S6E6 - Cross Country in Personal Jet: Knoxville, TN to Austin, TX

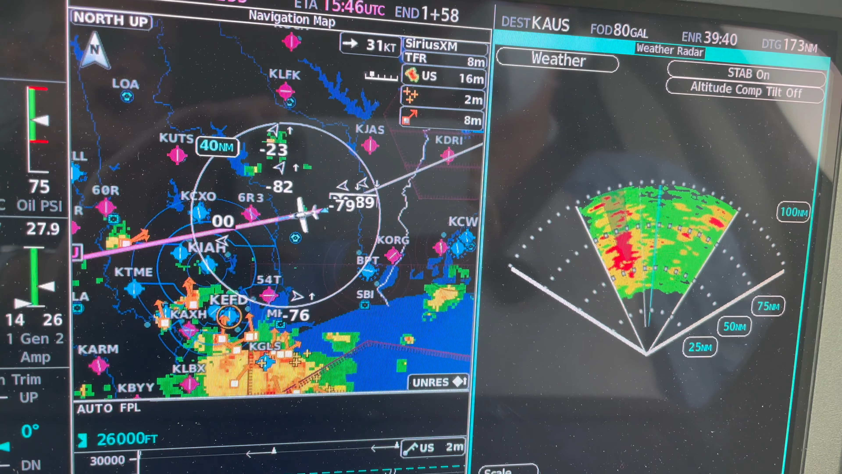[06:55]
And we're over Texas here at 260. I know we're not going to be able to get a fire at any time soon, but can we have a cell here on our left?